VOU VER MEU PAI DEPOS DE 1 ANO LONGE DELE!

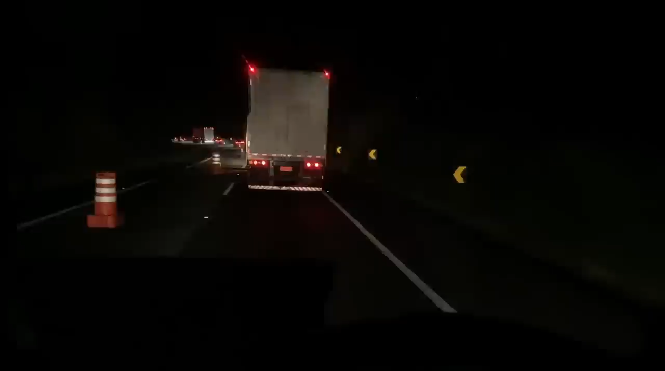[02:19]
E aí, meus amigos, bora começar mais uma semana, né? E já começamos como? Com o acidente, né, certo, gente? Meu Deus. Pegou fogo na reta aí pra frente, hein? Lá no 500, lá. Aí temos uma hora parado, eu acho, no...
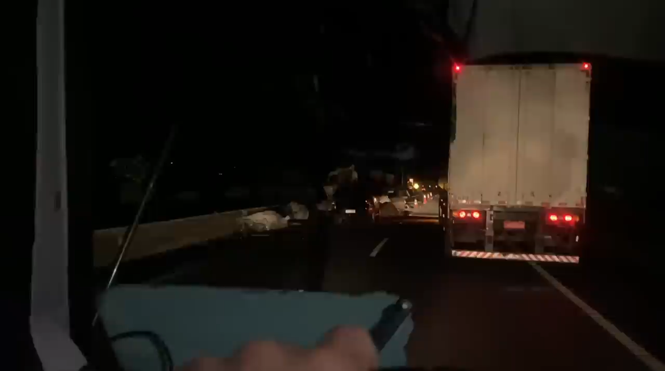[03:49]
Você tá doido. Pegou fogo na carreta aí.
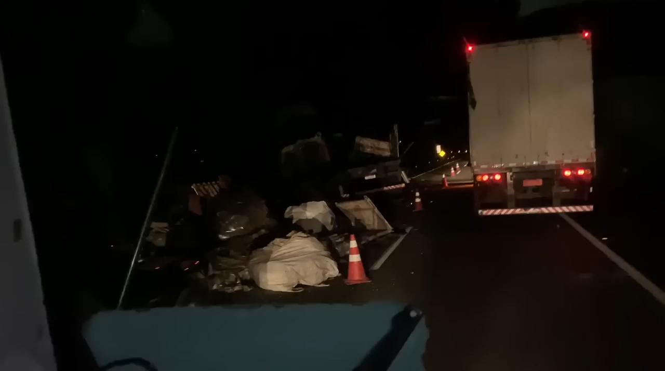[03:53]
Tu é, mano? É onde eu digo é muita coisa, mas eu sou de espelha. Aí esse final de semana nós ir trabalhando, faz caralho, né? Aí tô morrendo.
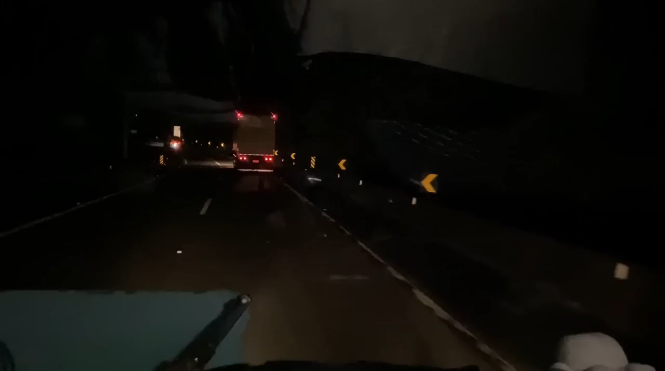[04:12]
Meu Deus. Tô indo pra maripola, né? Tem que passar a maripola. Ah, olha. Vamos ver se eu consigo chegar até lá. Mas não sei não, senhor. Se vai dar boa. Se vai dar boa. Vamos ver, vamos ver. Vamos dar. Tchau, obrigada. Tchau, obrigada.